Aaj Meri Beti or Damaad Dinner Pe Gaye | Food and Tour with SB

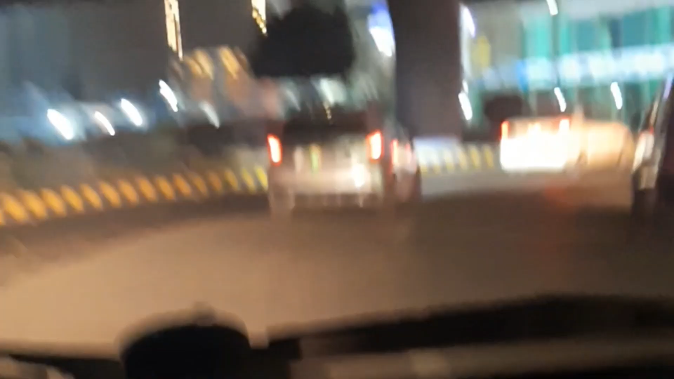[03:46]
अब हम आ गए हैं एमएम आलम रोड पे, एमएम आलम ओके मेन बुलेवार्ड रोड पे हम आ चुके हैं और सदीक सेंटर है। या दिस इज सदीक सेंटर।
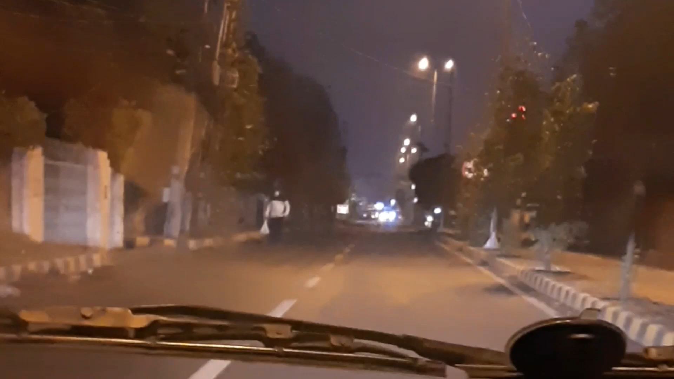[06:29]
सर्दी की वजह से रोड पे बिल्कुल एम्प्टी हुई है।
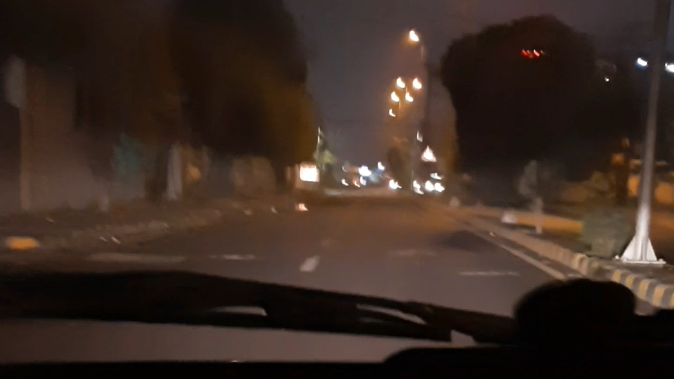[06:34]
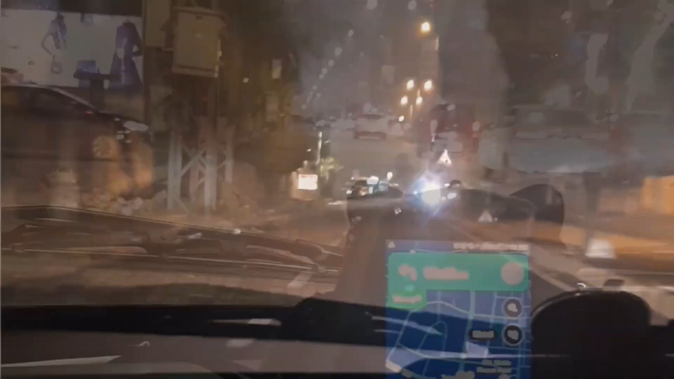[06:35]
गाइस अब हम लोग डिनर के लिए जा रहे हैं और हमने जो जगह सेलेक्ट की है वो है जूसी चक।
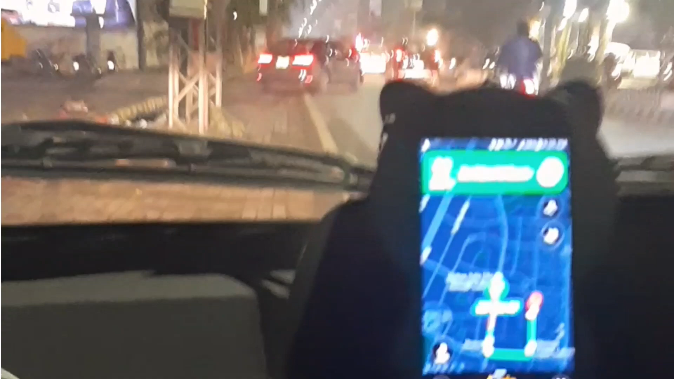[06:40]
वो भी इधर गुलबर्ग में ही है लेकिन हमें एड्रेस थोड़ा सा कंफ्यूज करा था तो हमने उसके लिए मैप स्टार्ट कर लिया और अब हमें मैप बताएगा कि अब हमने कहाँ जाना है।